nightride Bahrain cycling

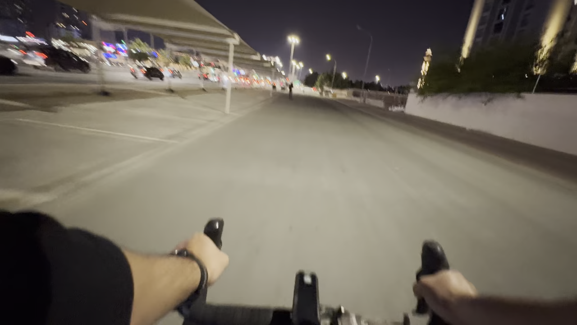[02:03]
Isse jaisa visibility thoda badh jata hai, it's good for your safety.
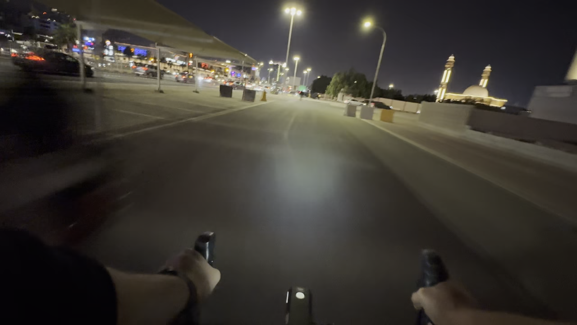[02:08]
Actually, jab gaadi speed mein hoti hai, to you can't see who is front.
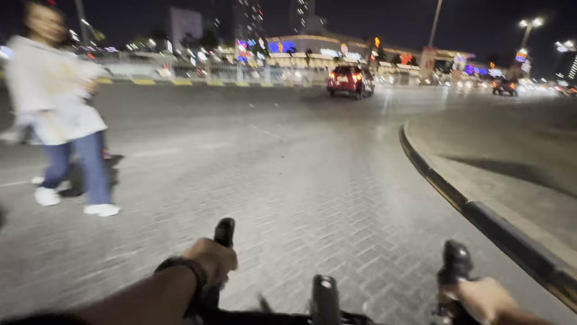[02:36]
सामने बिल्डिंग दिख रही है, दैट इज़ अ गल्फ होटल, और उसके नीचे अपना वाइन शॉप। वहाँ पे रिकॉर्ड तो कर नहीं सकता बट बाहर तक आई कैन शो यू समथिंग।